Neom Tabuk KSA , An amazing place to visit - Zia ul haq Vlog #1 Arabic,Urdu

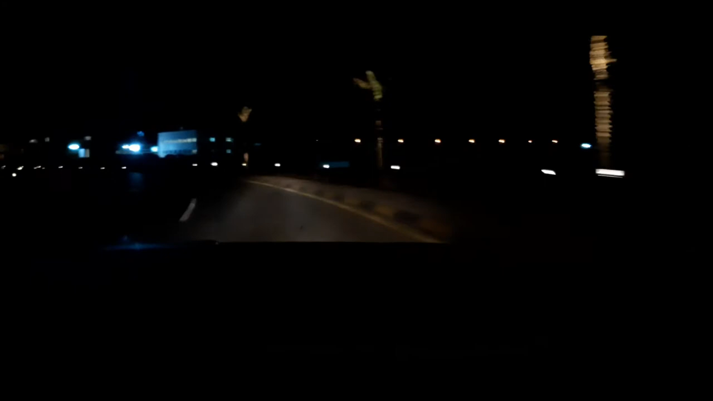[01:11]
अभी जनाब हम अपने होटल से बाहर निकले हैं, अभी हम मेन रोड को टच करने लगे हैं। अभी तकरीबन 3 किलोमीटर है ये हमारा होटल से मेन रोड तक का।